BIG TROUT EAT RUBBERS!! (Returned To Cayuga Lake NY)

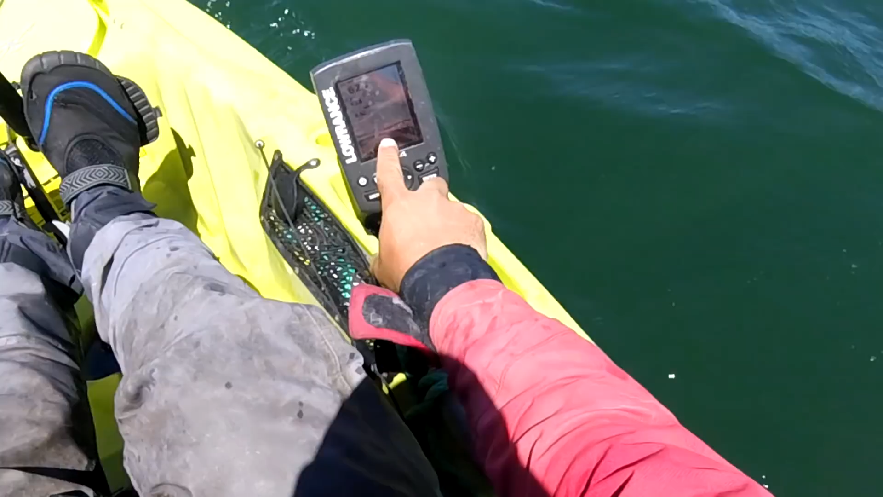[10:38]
They really bulldog a lot, so... Looking for when you're lake trout fishing. We got a bunch of fish right under the kayak here. Let's see if we hook up. Maybe we will, maybe we won't. It's not always a guarantee, even though if you mark the hell out of them. Alright, we're hooked up again. This one feels a lot smaller.